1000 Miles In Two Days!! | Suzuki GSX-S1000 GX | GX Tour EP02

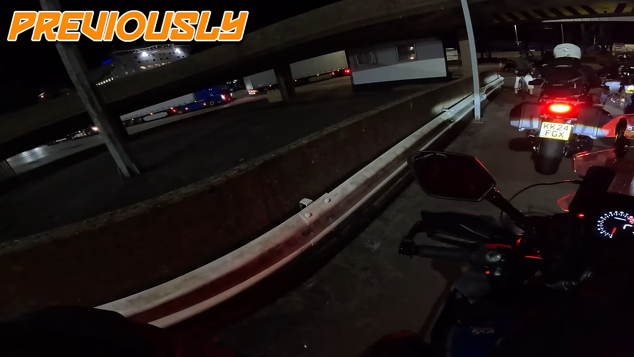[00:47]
There's the boats. We're still hoping that the park's going to be open.